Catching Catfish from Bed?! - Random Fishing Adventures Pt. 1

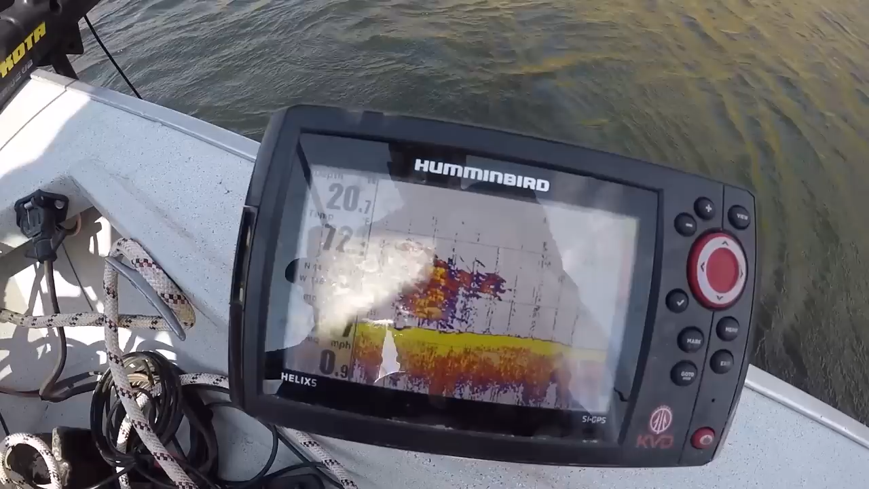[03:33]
We got big old balls of fish underneath us there on the depth finder. And we've really hooked into him now.